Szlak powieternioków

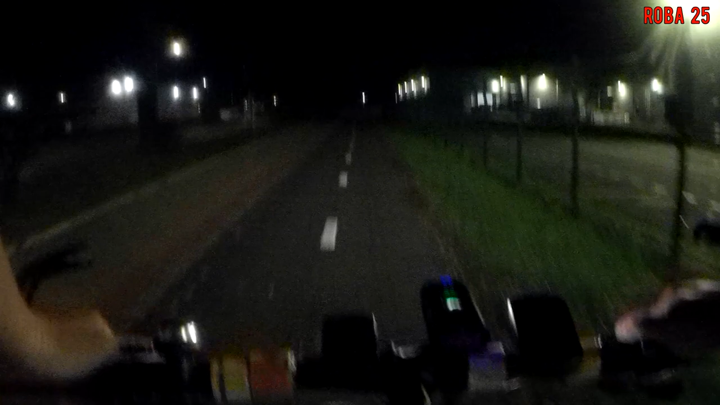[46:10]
W czeskim, jak widzicie, nie jest pogaszone. Chyba, że to są zakładowe jakieś lampy.
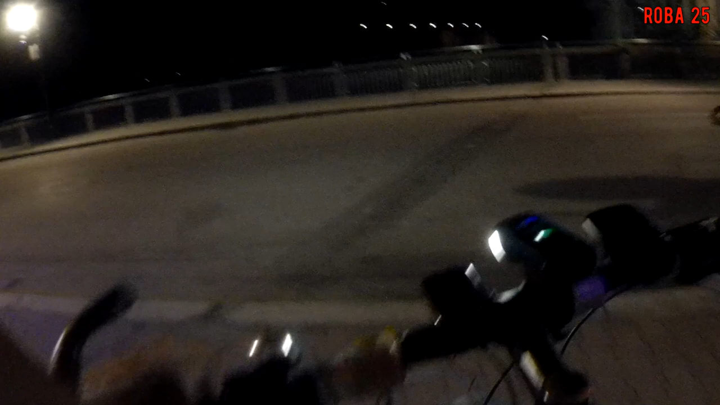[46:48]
na polską stronę. Granica o 12:30 w nocy, przepraszam. Nieźle.